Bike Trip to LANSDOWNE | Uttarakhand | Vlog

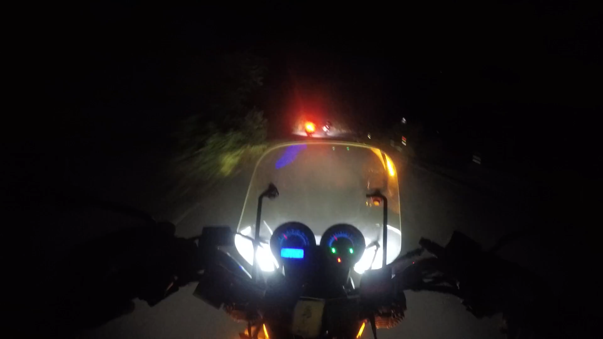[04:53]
So guys now we are just 25 km from Ladsdown And now this road is very adventurous and exciting It's a lot of good road It's a lot of good road It's a very small road It's a very small road I'll show you a nice day
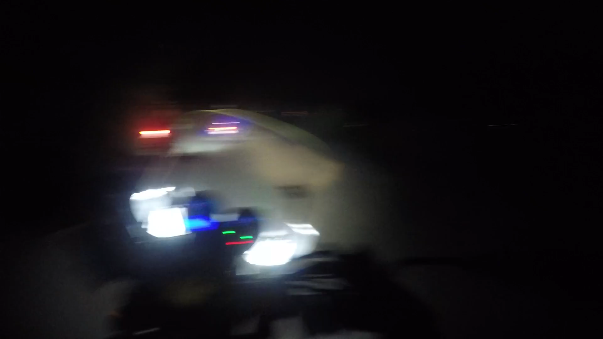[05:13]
It's a nice experience To ride on these roads In the night Now we don't have to search the room We have to go straight Raw plan Except Ladakh Ladakh's plan Of course it's a big tour Now these 200-300 km Raw plan This is a good road